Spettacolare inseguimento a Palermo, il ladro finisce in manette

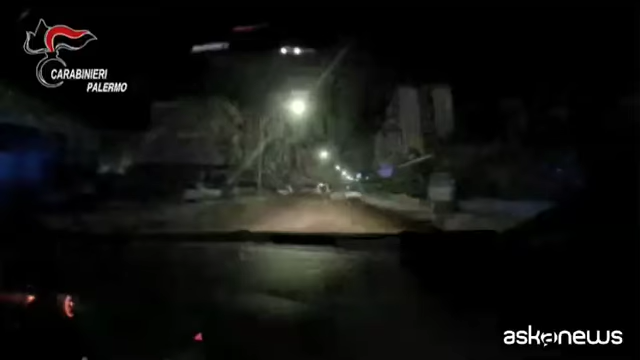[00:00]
E' finita male la fuga di un ladro di auto nel quartiere villaggio Santa Rosalia di Palermo. Il 19enne, dopo aver forzato la serratura di un fuoristrade ed essersi messo alla guida, è stato intercettato da una pattuglia dei carabinieri e ha tentato la fuga,
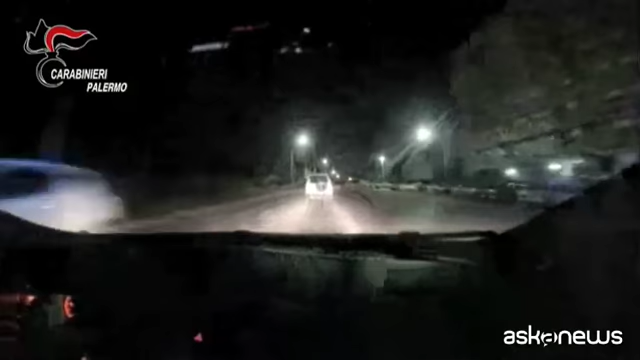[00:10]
innescando un rocambolesco inseguimento ad alta velocità durato per circa 2 km. Alla fine il giovane ladro si è lanciato dal mezzo in marcia per tentare un'estrema fuga a piedi. La jeep, priva di conducente, continuando la corsa ha scavalcato una banchina in cemento e un guardrail,
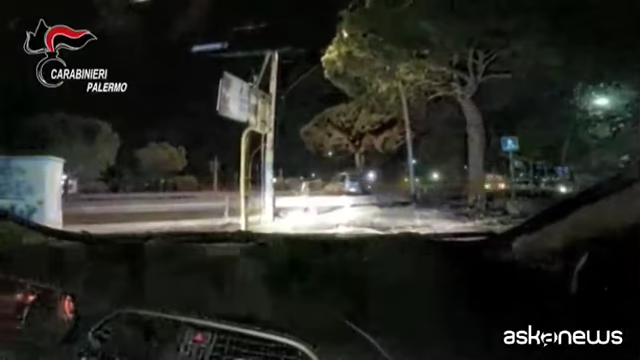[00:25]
invadendo trasversalmente la corsia centrale di viale retostradale di Palermo. I carabinieri hanno inseguito il fuggitivo a piedi, bloccandolo dopo circa 200 metri.